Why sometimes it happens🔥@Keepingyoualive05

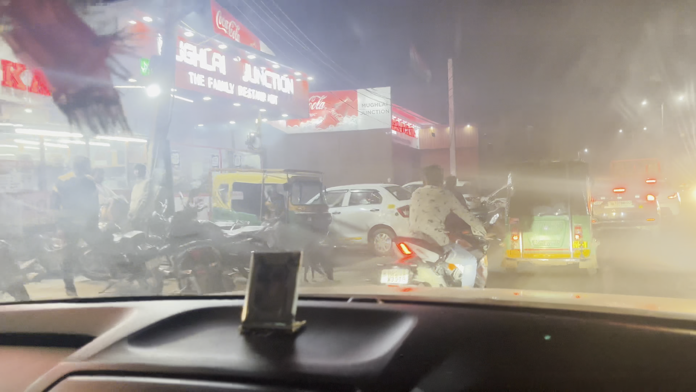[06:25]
भीड़ होती है, बट आज लेट इतने हैं ना, तो देखो आज कुछ भी नहीं दिख रहा है ना,
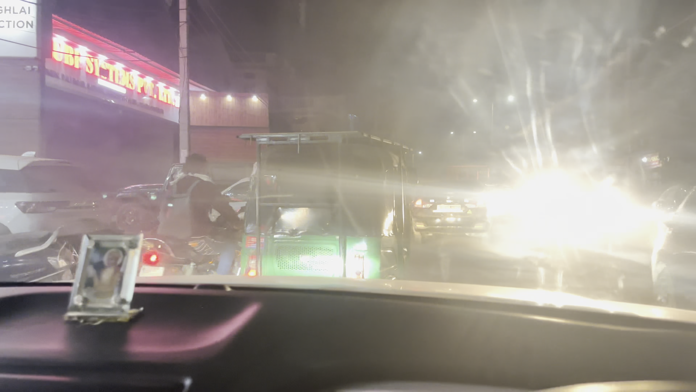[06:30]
बिल्कुल सीधा सीधा जा रहे हैं, बिल्कुल सीधा। सो जी फाइनली अभी अपने घर के नियर बाय पहुंच चुके हैं, तो अब पहुंचते हैं और फिर कंटिन्यू करते हैं ब्लॉग को।